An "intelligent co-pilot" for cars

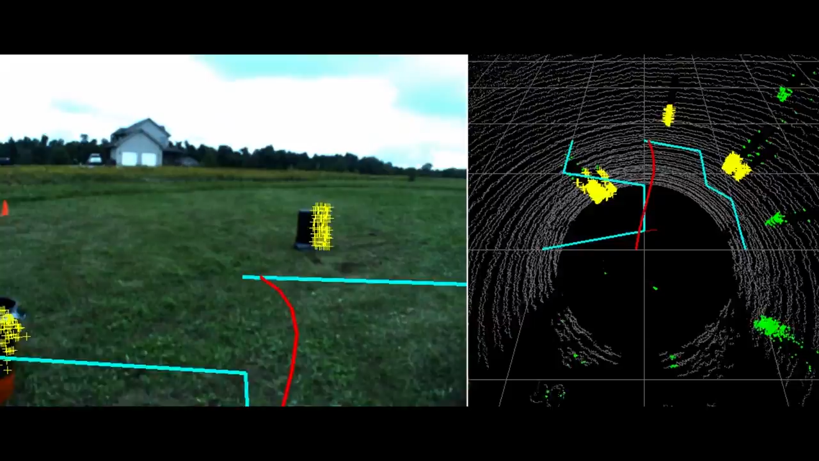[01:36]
Essentially a corridor of safety that the driver should remain within. As long as the car stays in this corridor, the automated system stays quiet.